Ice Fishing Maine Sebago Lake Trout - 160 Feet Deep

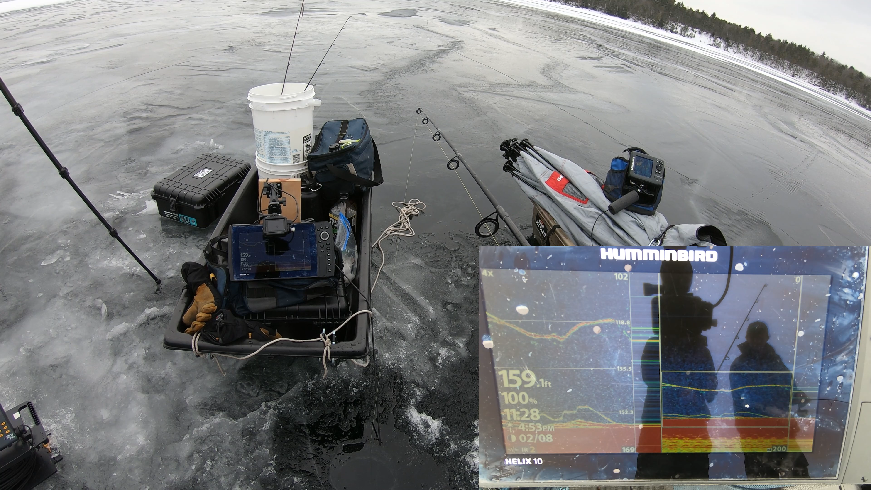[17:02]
How am I on bottom? Did I just... You think I got... Where are you? No! Oh! He's chasing you. He's chasing you. Yeah, he ate it. Yeah, he ate it! Oh, dude, is it massive? Dude, no, I don't think so. My line... how I told you earlier? Oh, yeah, they just slacklined it. Dude, literally... I think he was sitting in his mouth for more than 15 seconds. Literally. He can't make that.
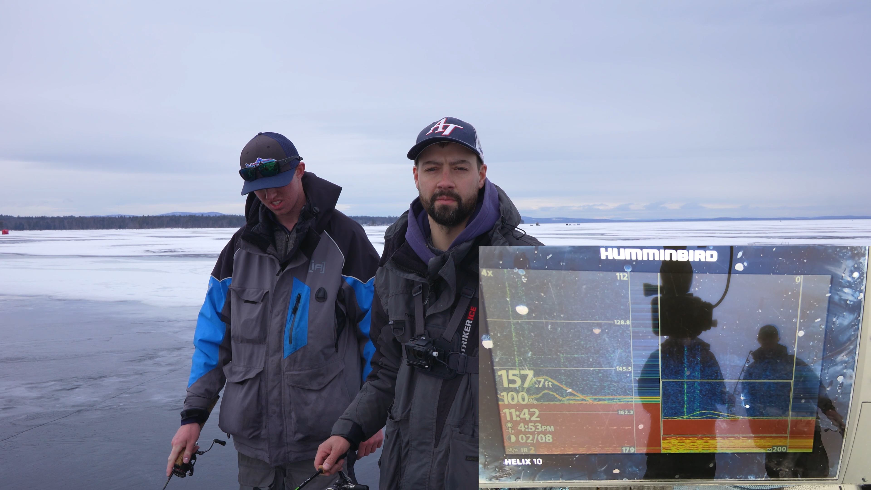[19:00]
We're being lazy and the weather's actually really nice out right now. So So we've caught them on the fall. We've caught them on dead stick and we've caught them on chase today. Every way you could catch a lake trout, we've done it. And I'll explain our setup when I get to know fish. Promised. Just go and see what. Yeah, he's gonna eat it. Oh, he definitely just missed it right there. Oh, I saw it! Wow! That was great! Half the fun here is the chases. Is like, you said, like, oh, we got home, we caught like 100 fish.
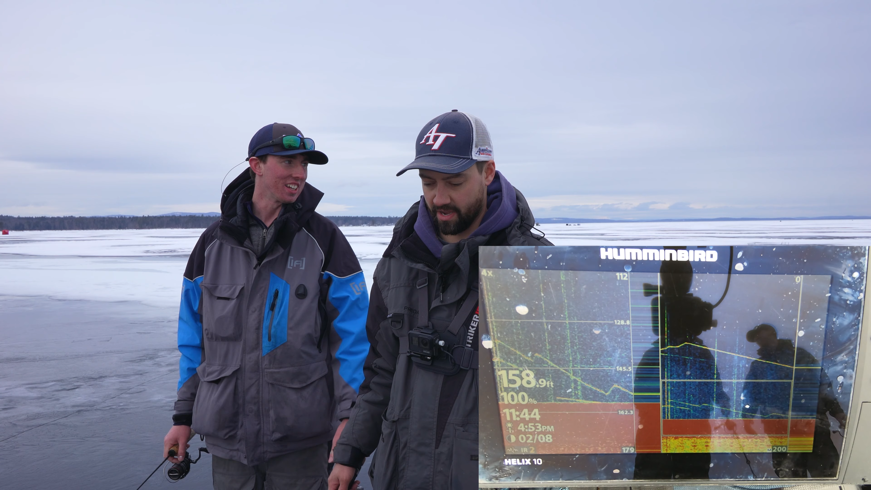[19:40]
Dude, it's ridiculous. Absolute slay. I mean, we probably had consistent marks every 5 minutes. Yeah, maybe, and so that one just, that one up hit me and I couldn't swipe high enough at him.
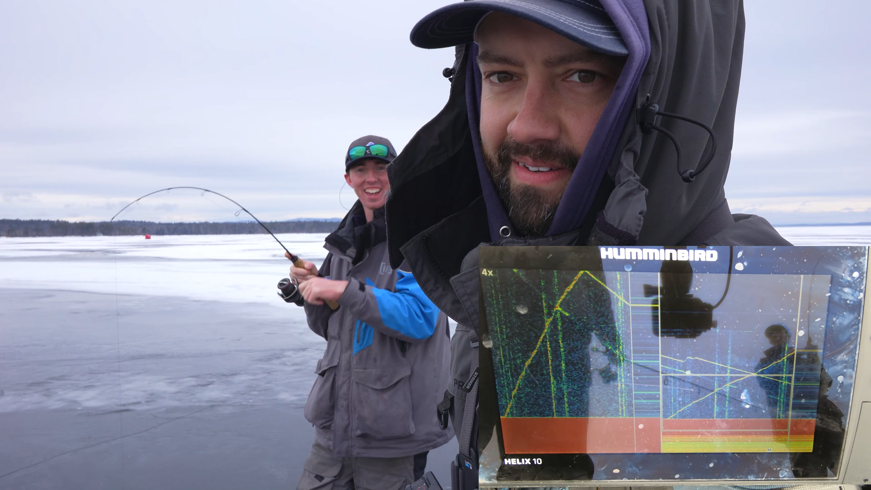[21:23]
There you go. I should give you the 50-inch rod and see how high you can set the hook. Fish jumps 10 feet off bottom. So when you drop him down, I'm gonna stop the aqua view after.
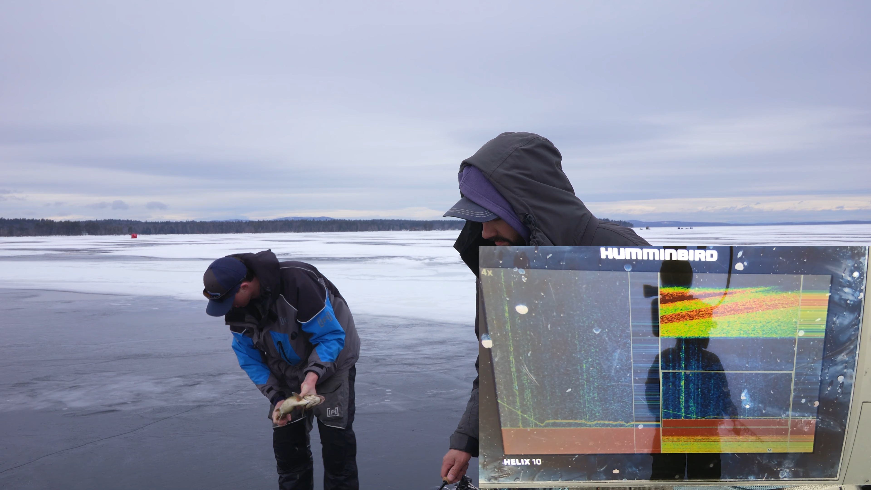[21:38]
Put him down on my side.
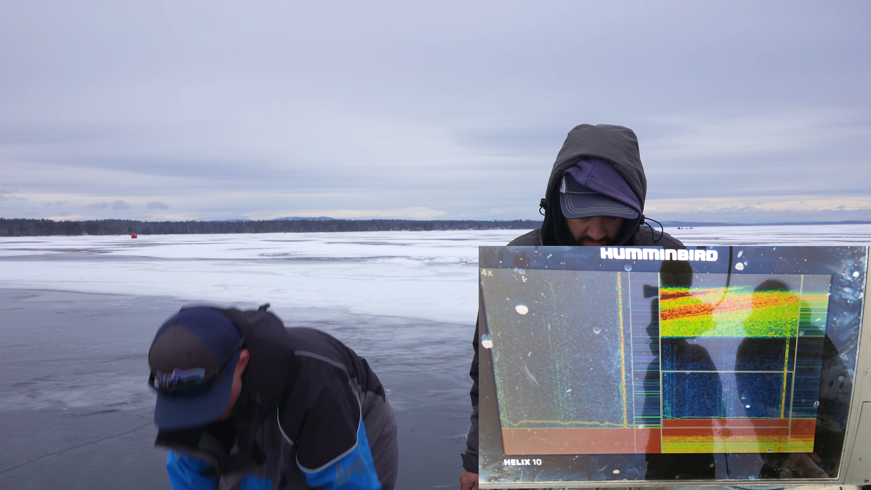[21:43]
Yeah. Oh, dude. Real. All right, so yeah, real. Yep, keep going. He's slowing down. No, speeding up again. Oh, dude, there's two of them came up screaming to it, guys. They're gonna keep going to if there's more than one, especially.
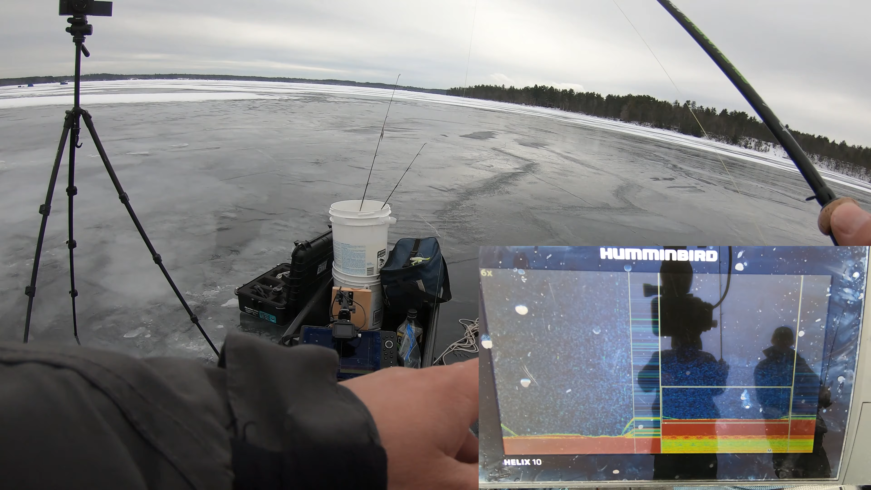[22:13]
Oh, yeah, I'm lifting up. One. Oh, yeah, he's on me.
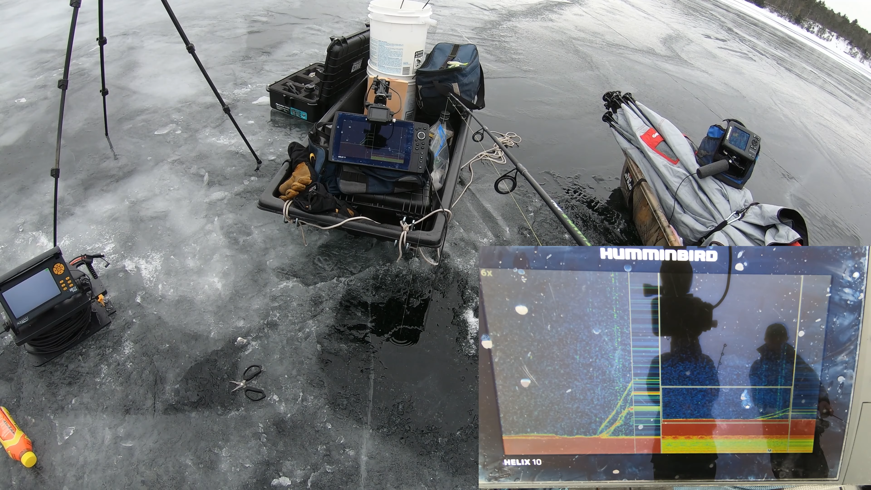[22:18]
Oh, come on! Wow.
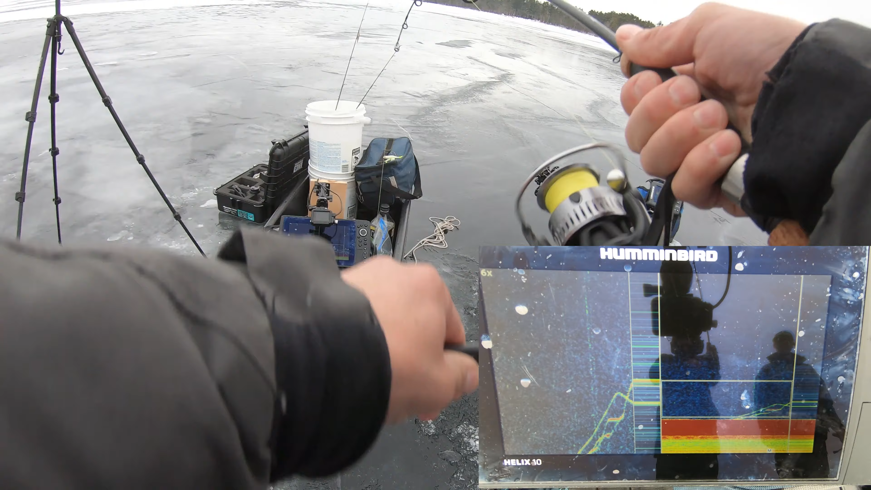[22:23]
He up hit it, and I still got him. Nice swim. There's another one down there. I'm gonna catch the other one. Do it.
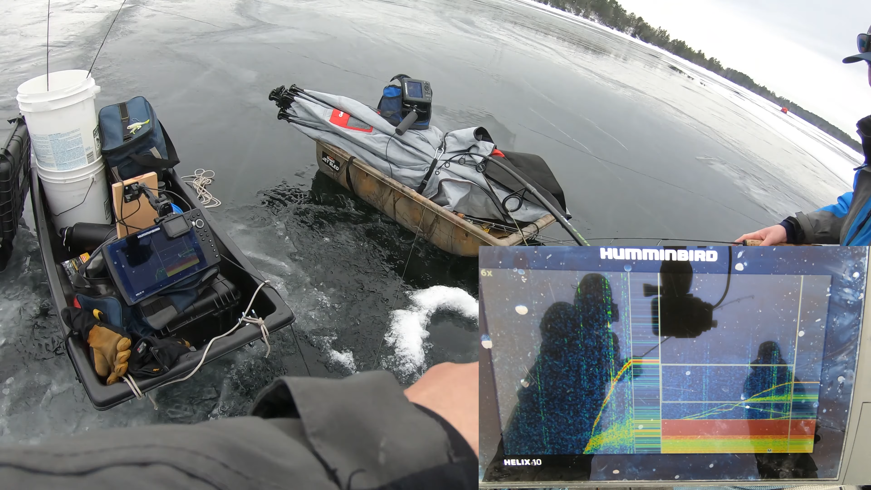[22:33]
I'll go slow. Get him. Oh, there's another one at the bottom, yeah, too. I know. He's gonna... He just missed it like twice. It's not very big. This literally hurts my wrist. Like, it's so much work from a couple hundred feet down. We're at 160, guys. Oh, come on. Oh, my goodness. Ryan, we're trying to get doubled up, man. Wow. Okay. So I like your tactic.